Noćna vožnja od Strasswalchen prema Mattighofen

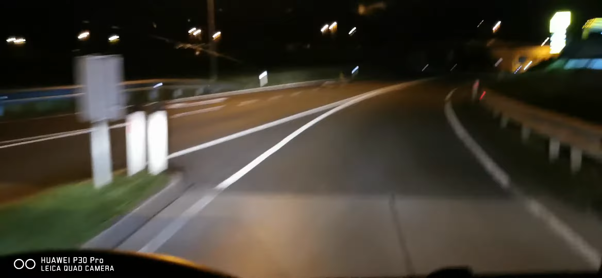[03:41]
Na duplu liniju petećeme čovjek ode ispred tunelu. Žurimo se izgleda.